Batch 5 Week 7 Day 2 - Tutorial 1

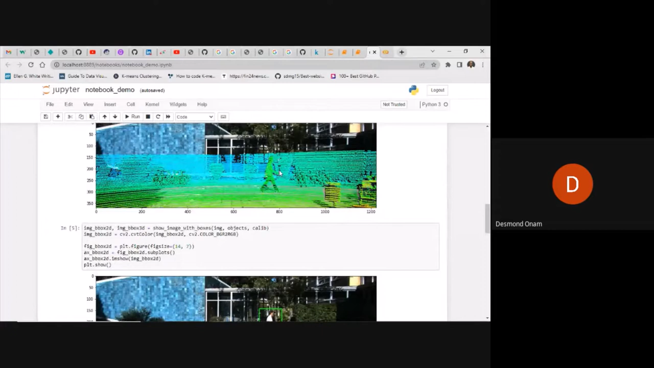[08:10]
you can see that there are different colours that have been given to different objects. Like, for example, we can identify that there's an object here which has a different colour. We can also mark that maybe the road here is an object which is also marked with a different colour. And if you can see also the one for the one for the pedestrian here is also marked with
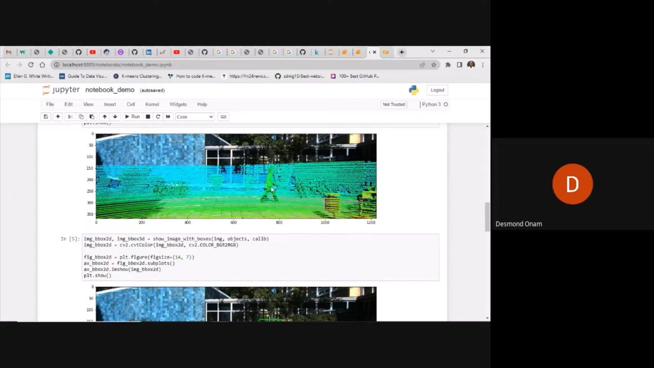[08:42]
a little bit of a different colour. That is a green colour. That is a green colour. So we are able to like detect that this given image here or this given points in this data represent one for a pedestrian.
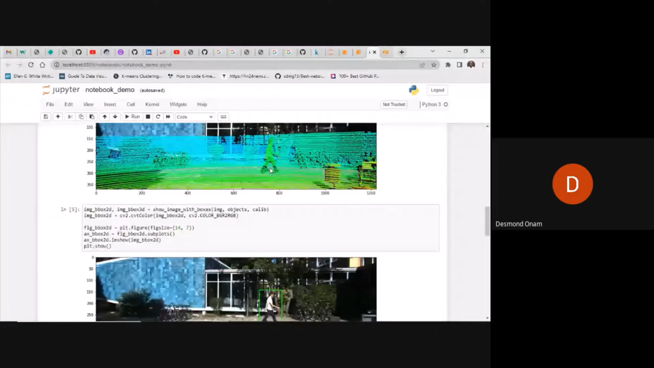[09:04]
So that is that in terms of detecting of,
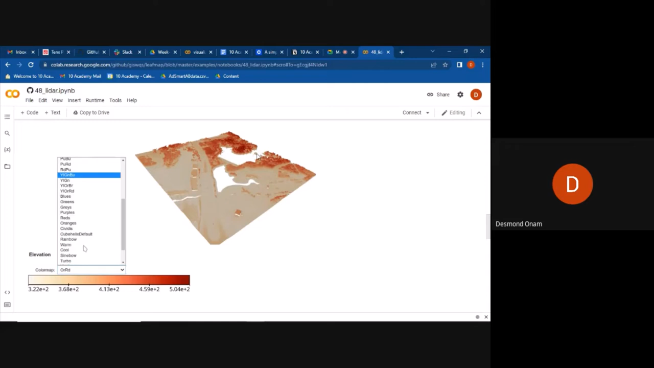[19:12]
and then we are able to see how those colors play out in the visualization of a given lidar data
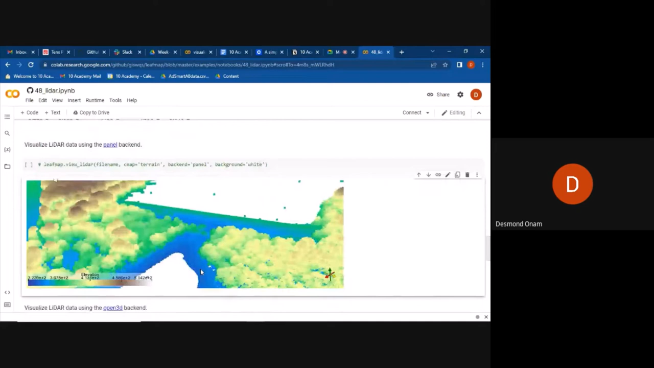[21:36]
good view of how the objects are in the ground and then we
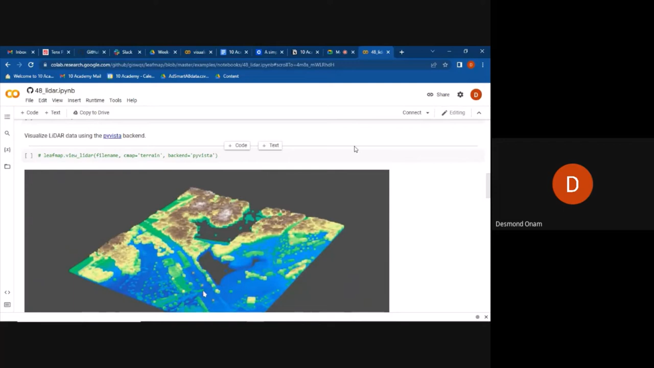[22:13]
the different methods in which we have used how they compare in terms of one another the five vista how the five vista looks like how
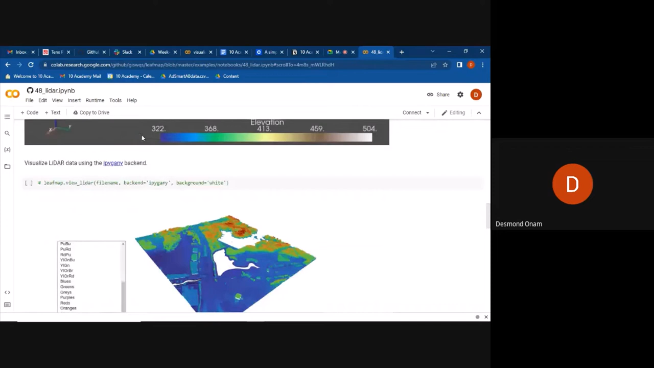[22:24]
the ipy gani looks like in the visualization and how the panel looks like in terms of visualizing your
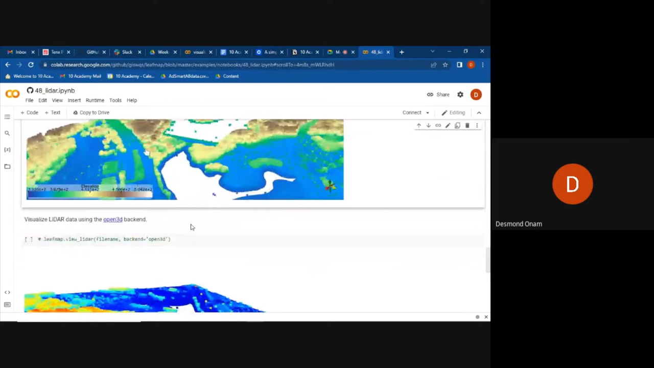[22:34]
lidar data and how also the open 3d gives
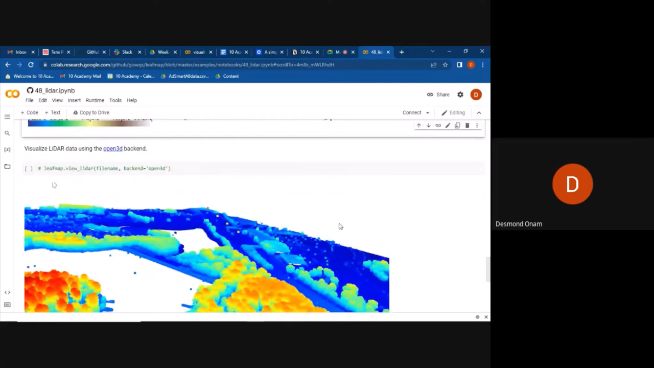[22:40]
the output of uh the visualization of uh lidar data so um so